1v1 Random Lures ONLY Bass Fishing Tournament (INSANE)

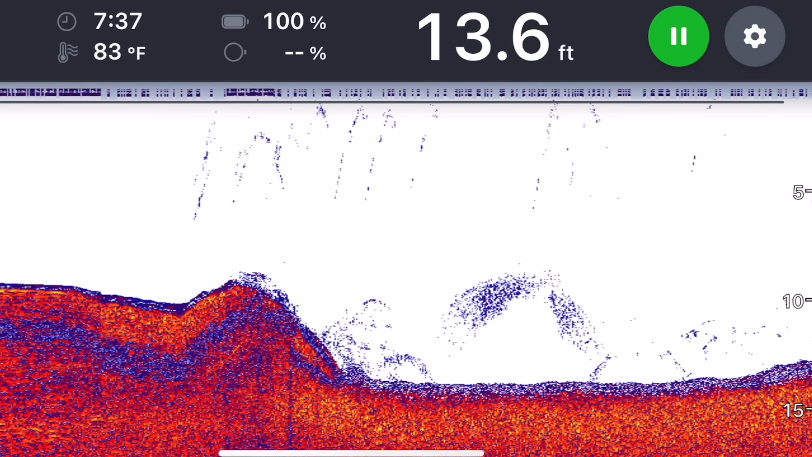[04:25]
On screen: depth 13.6 ft, water 83°F
2D sonar allows you to clearly see depth, fish, and bottom structure,